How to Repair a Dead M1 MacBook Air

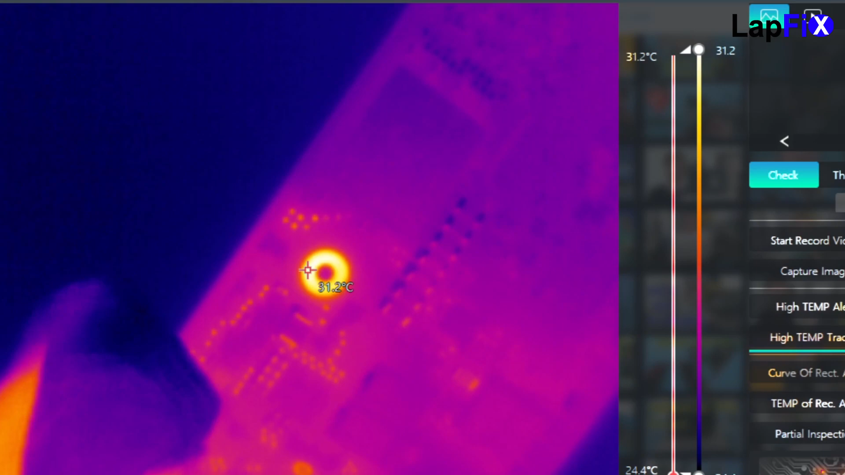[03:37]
On screen: spot 31.2°C, scale top 31.2°C, scale bottom 24.4°C
You can see this component actually getting warm. Over there, you see that? How it kind of goes on and off.
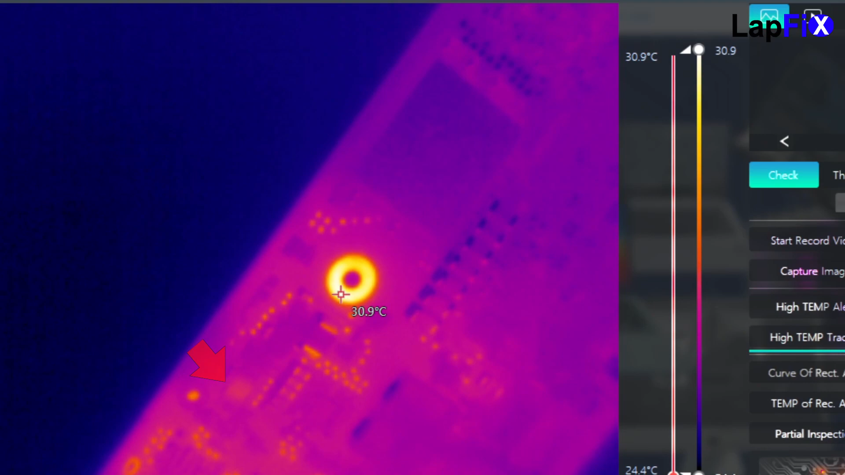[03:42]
On screen: spot 30.9°C, scale top 30.9°C, scale bottom 24.4°C
It gets warm, but it's just going to flare up again. The left there, the top, in the middle. If it's getting really bright, then it kind of dies every time.